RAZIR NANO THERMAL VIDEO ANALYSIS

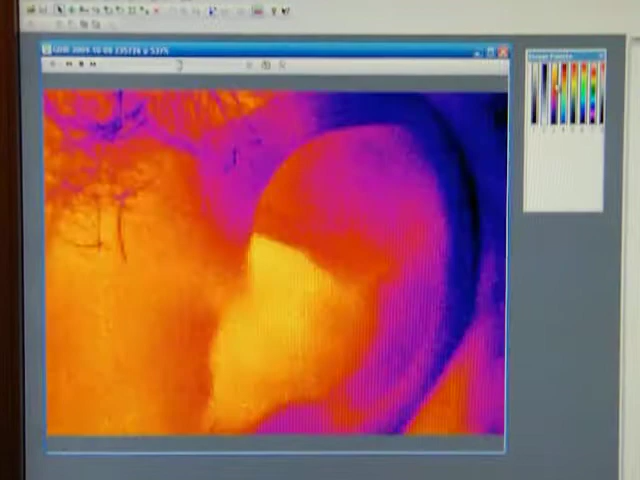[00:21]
And you cannot really see it, but I'm putting the mouse on all the pixels.
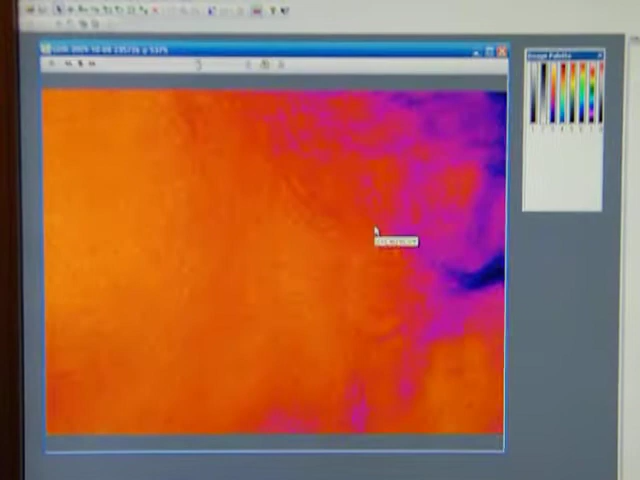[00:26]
It's going to measure the temperature of the video data.
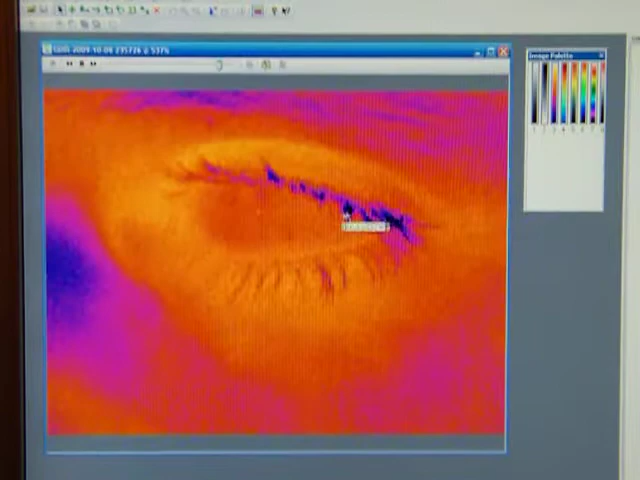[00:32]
Let me zoom in and show you. There it is. 95 degrees, exactly, perfectly accurate on the eyelid of the human body.
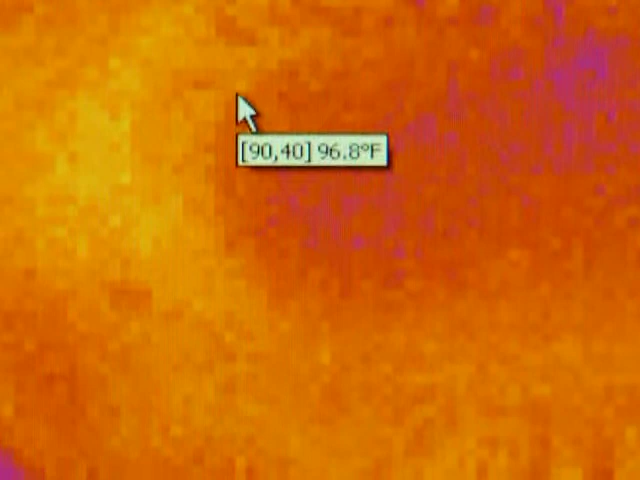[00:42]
On screen: spot 96.8°F
It's the hottest temperature point of the human body is the eyelid. It's exactly 96.8 there.
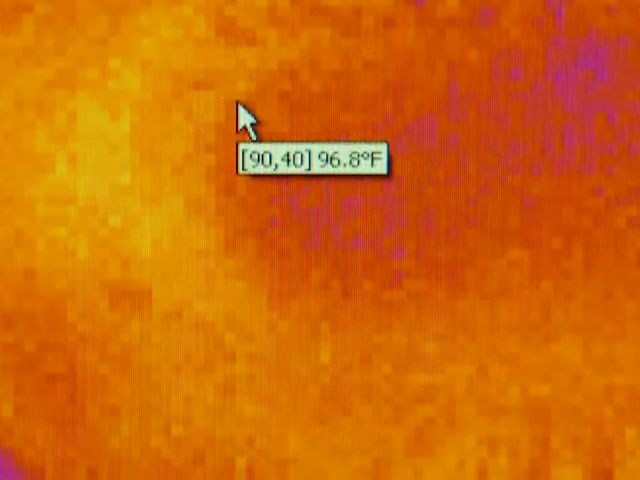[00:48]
On screen: spot 96.8°F
But we can go anywhere on any pixel. We can keep this as still images and look at the video like that.